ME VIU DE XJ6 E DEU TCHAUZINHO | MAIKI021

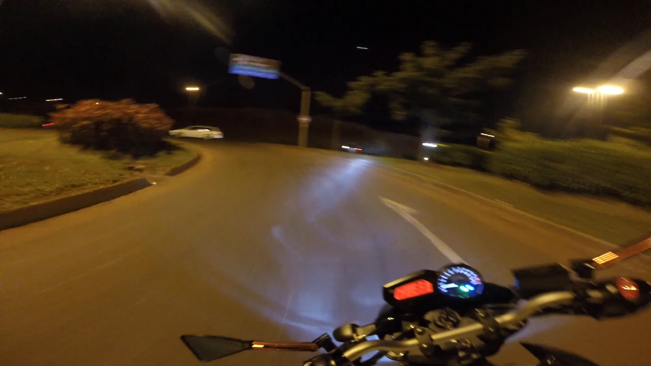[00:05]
Cês tão de boa? Eu tô de boa, irmão. Tô daquele jeito. No pique do Goiás.
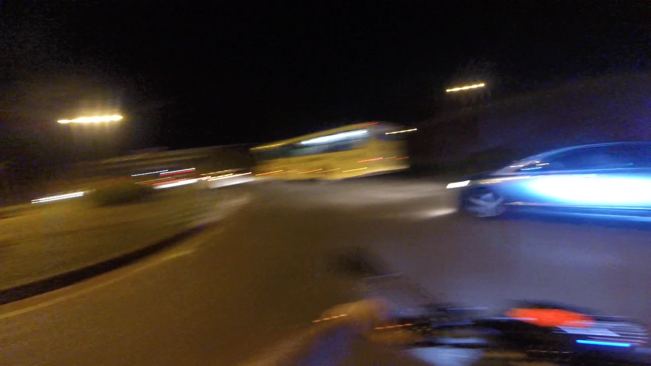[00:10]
Hoje eu tô indo dar um rolê daquele jeito, do jeito que cês gostam. Imagina pra onde que eu tô indo. Cês conhecem esse caminho aqui? Caminho da UEL? Fluxo das Universitárias, irmão. Vamo que vamo! Daquele jeito!
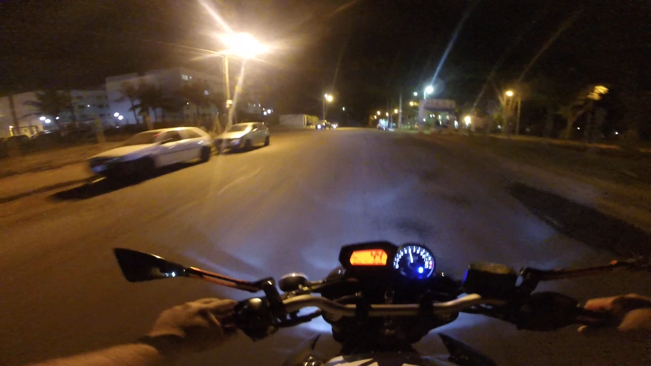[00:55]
Vamo ver o jeito que tá aqui o fluxo das universitárias, mano. Fiquei sabendo que tinha um povo aqui na rua, pá. Então só vou... Só vou chegar observando. Cês tá ligado que eu só observo...
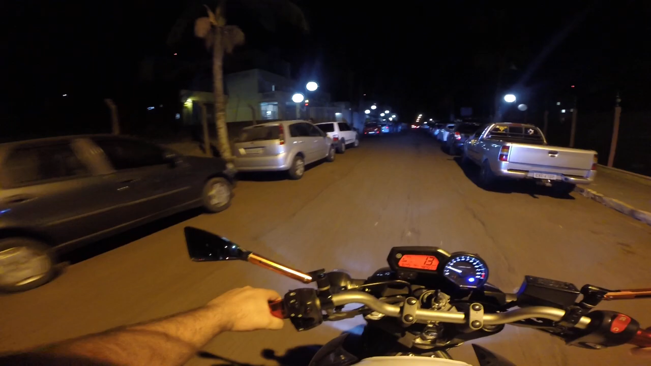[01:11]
É, tem um povo na rua mesmo, mano. Nossa, mano. Entra aqui a mulher no bagulho, mano. Eu tô aqui o fluxo das universitárias. Moleque do céu!
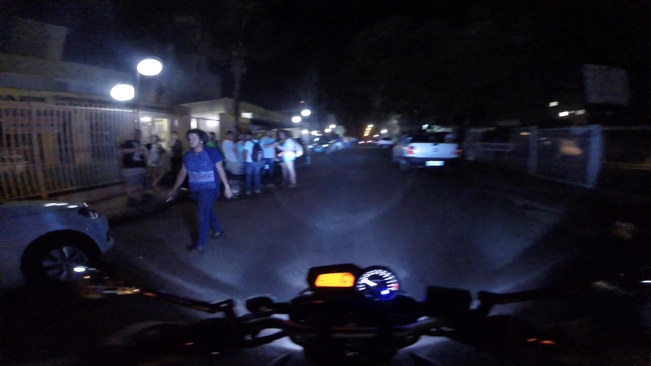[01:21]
É. É.
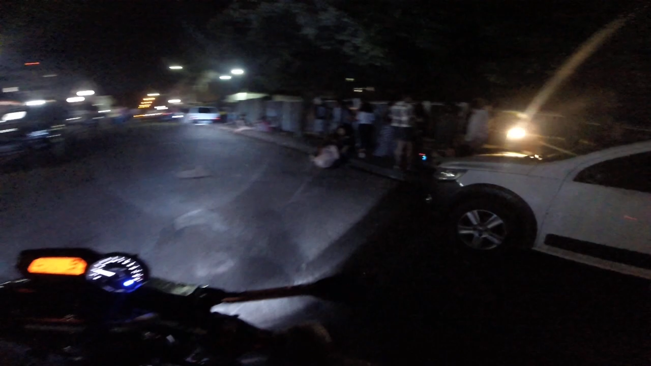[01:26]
Olha aqui, mano. O povo tudo aqui pá no bagulho. Cê é louco, cachoeira.